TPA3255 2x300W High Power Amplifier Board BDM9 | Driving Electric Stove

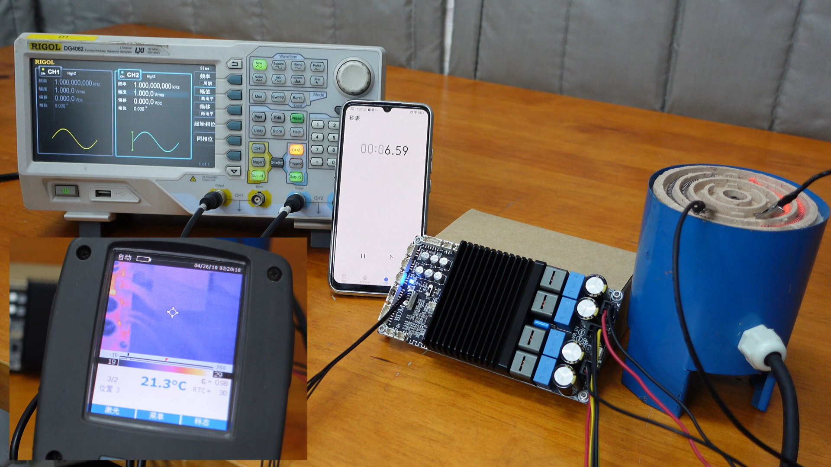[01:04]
On screen: spot 21.3°C
As we can see, it only takes 10 seconds for the stove to turn red, which fully demonstrates the BDM9's strong driving capacity and high output power.